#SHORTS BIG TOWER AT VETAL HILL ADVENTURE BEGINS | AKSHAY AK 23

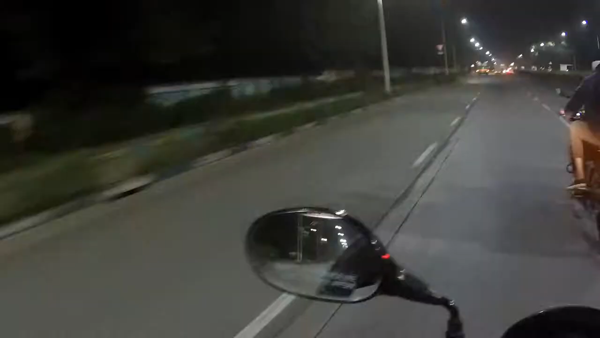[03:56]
ये देखो टेम्पो गए पीछे, बोला अभी ये सब गाड़ी अभी घला हो गया।